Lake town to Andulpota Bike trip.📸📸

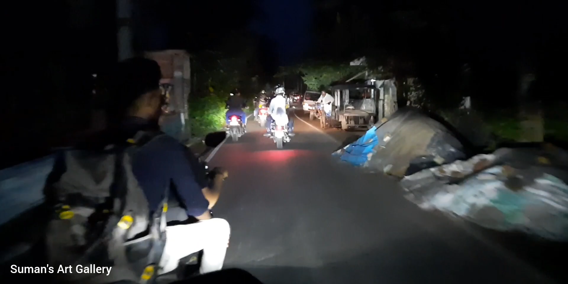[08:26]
তো আমরা এখন বাড়ির দিকে রওনা হলাম।
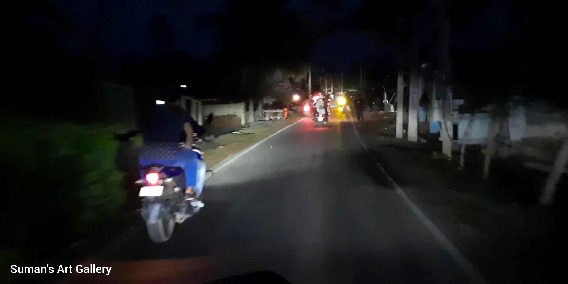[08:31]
জানি না রাত্রির রাইডটা কীরকম লাগবে, কিন্তু রাস্তাঘাট মোটামুটি খুবই ভালোই রয়েছে।
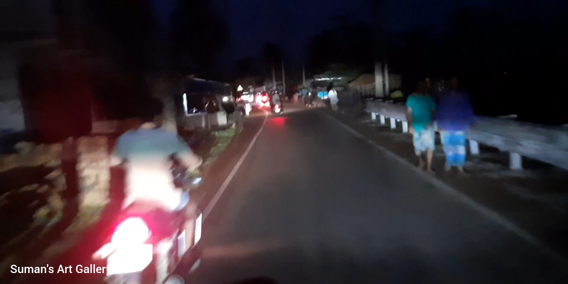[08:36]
তো আস্তে আস্তে আমরা এগিয়ে চলেছি বাড়ির দিকে।
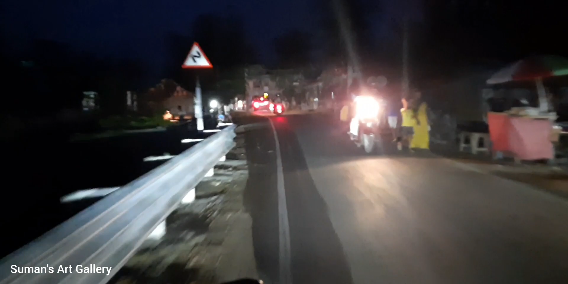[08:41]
উইকেন্ডে অনেক বাইকাররাই এখানে ঘুরতে এসেছে, এখন তারা সবাই বাড়ি ফিরছে। দেখুন সামনে সব সারিবদ্ধভাবে বাইক নিয়ে চলেছে। আজকের ব্লগটা এখানেই শেষ করছি।